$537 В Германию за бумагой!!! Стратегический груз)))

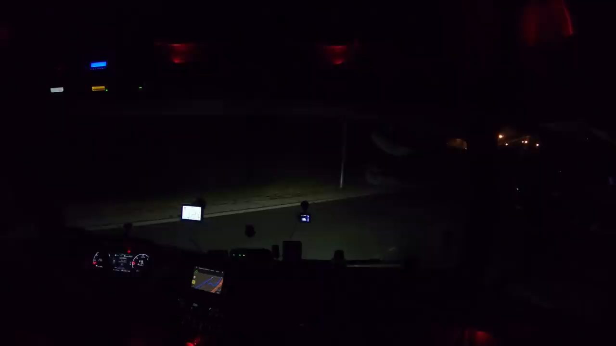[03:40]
Вот видите без пятнадцати шесть Еще темно Только-только начинается летать Вот блин бобавик не планов Готовьтесь через 310 метров Въехать на дорогу с угловым движением А затем съедите Используем третий съезд Не такой уж он и грязный
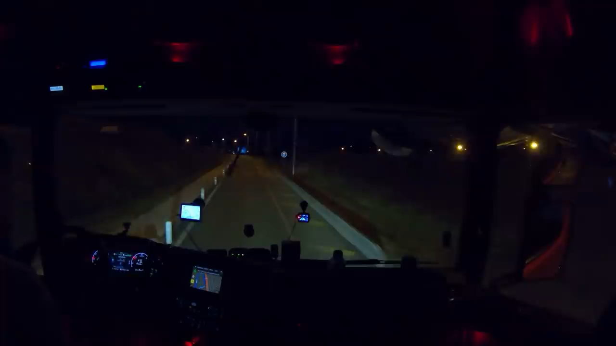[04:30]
На стоянку там В одном месте проехал Мест нету Даже
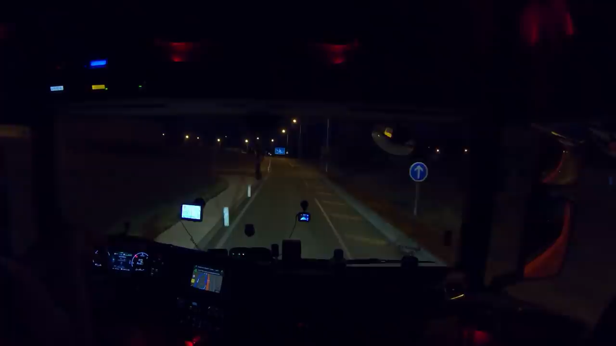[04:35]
вот здесь проехал мест нету Можно на ту сторону поехать переехать